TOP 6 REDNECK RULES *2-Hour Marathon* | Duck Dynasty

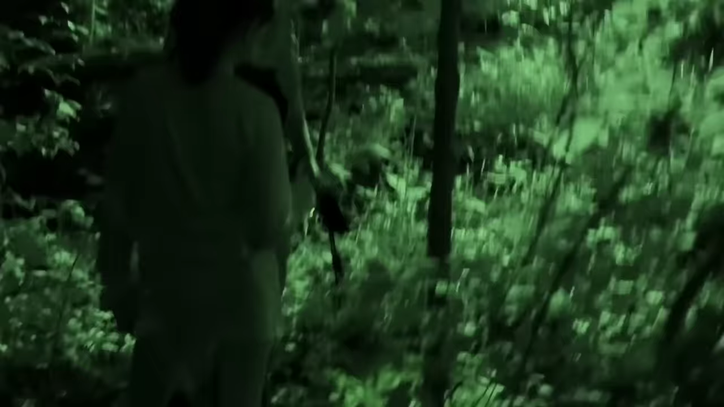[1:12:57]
Looks like blood, old blood, kind of. They make these little scent mounds.
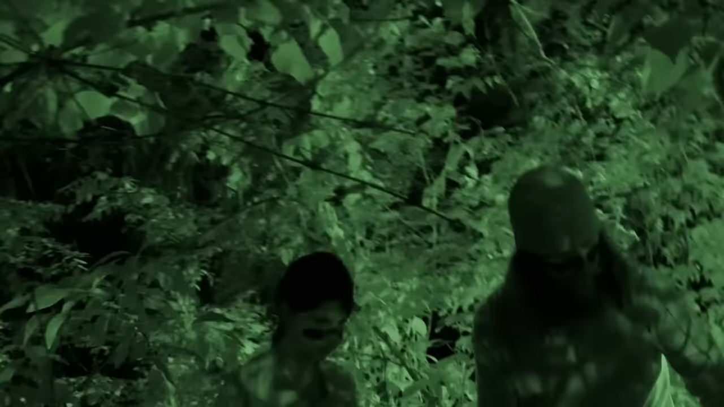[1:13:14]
Show them right there.
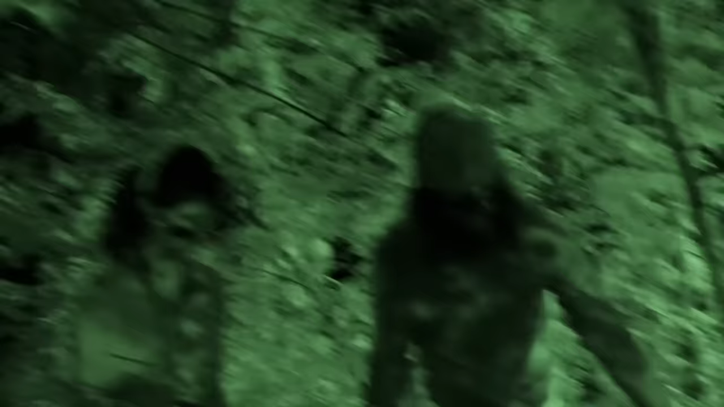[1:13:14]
See where we've been gnawing on the tree? Do they not have taste buds?
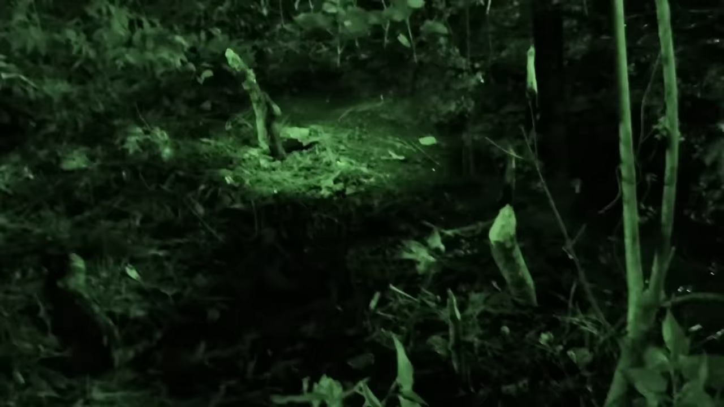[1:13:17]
There's like baby trees or something, yeah, and they like right. eat them, and it turns like yellowish color. That's right. Kind of disgusting. Let's keep on.
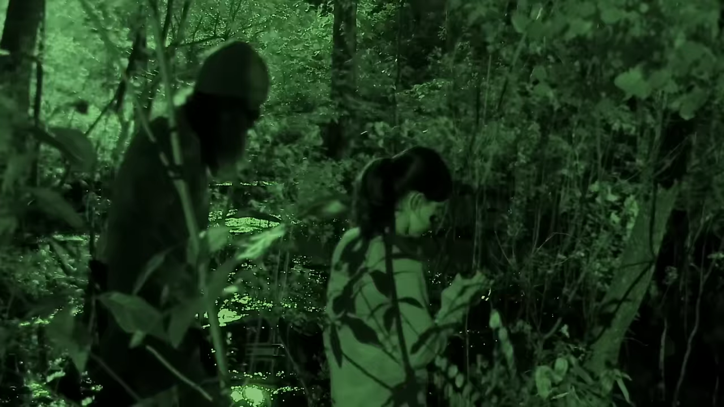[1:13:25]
We're getting close.
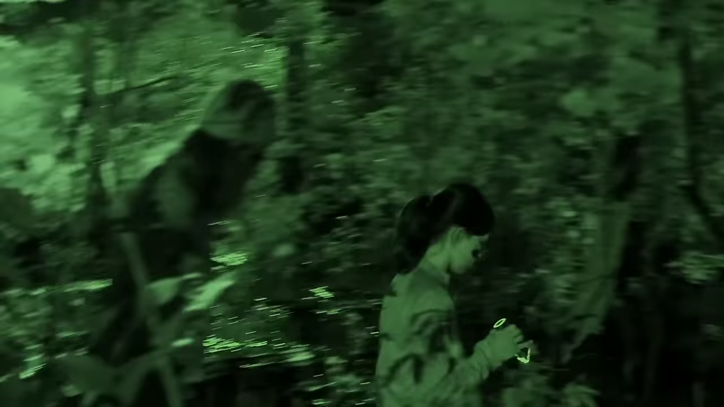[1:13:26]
This is what we're looking for. I think there's more poop right there. But I hate that it smells like pee and poop. There'll come a time in your life where you'll cherish that smell. I'm good.
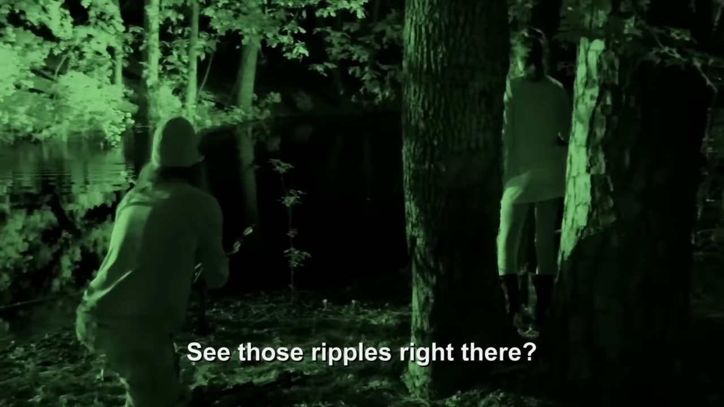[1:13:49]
See those ripples right there? See those ripples? Shh. Mia. Sorry.
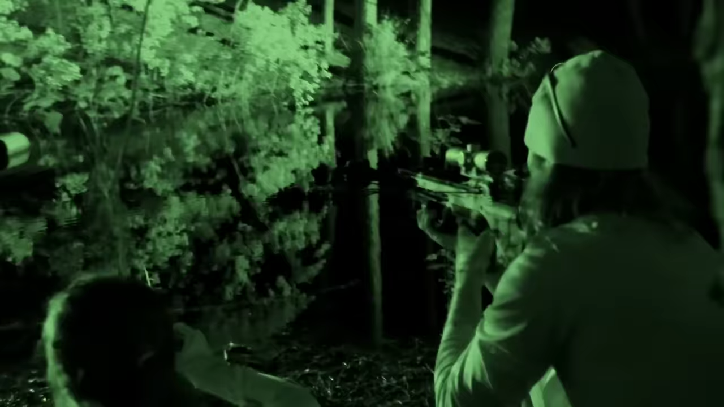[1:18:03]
All right, hold him standing right there. Oh, yeah, that's him. Oh, sure, he's not ready.
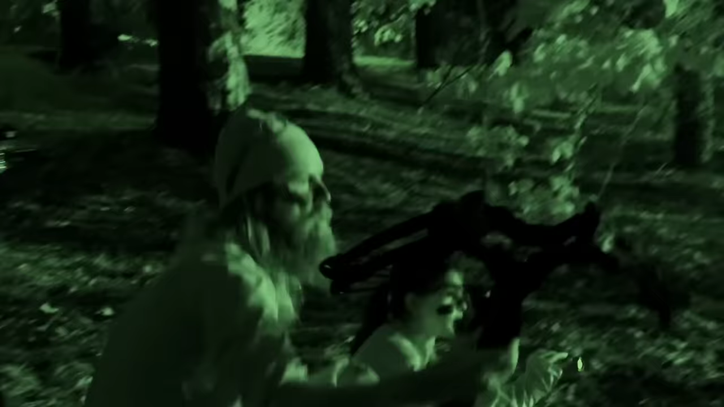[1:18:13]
I believe I got him. That was a good spot.